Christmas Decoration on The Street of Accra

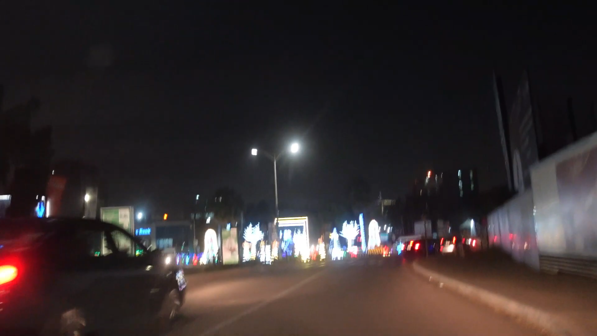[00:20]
runabout and show you the decorations that have been made yeah it's so beautiful and people are so
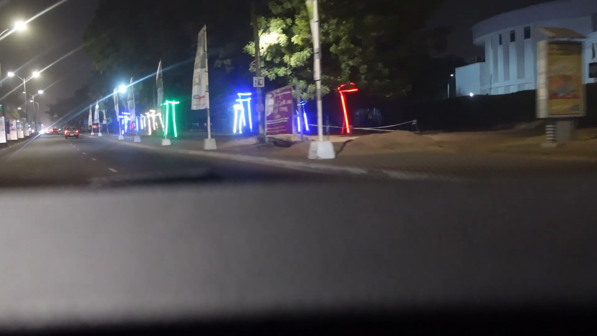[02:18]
at this one they've decorated their trees too so I think the whole stretch
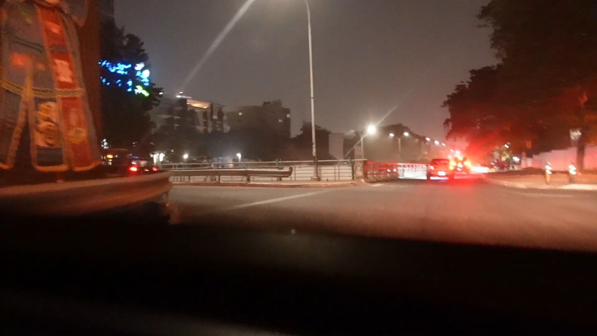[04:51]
but our new government came and then they changed it to Akkai Jay who is also one of our heroes in Ghana and they have decorated this place oh look at the street art
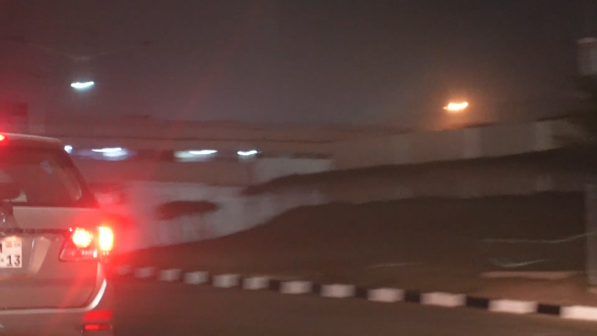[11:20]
on my right hand side is the domestic flight yeah the
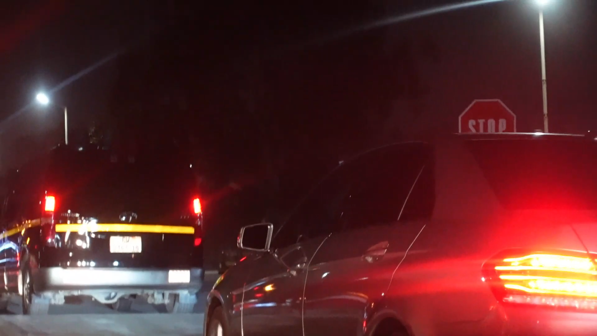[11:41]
so very soon oh I can't wait I cannot wait to show the Christmas decoration Merry Christmas yes I can see it now
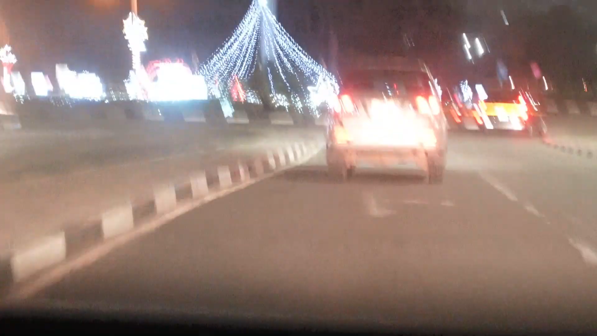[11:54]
I drove all the way to show you this beautiful
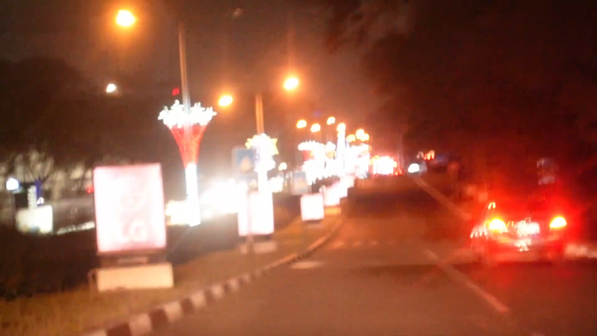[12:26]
this I can't have enough of this this is beautiful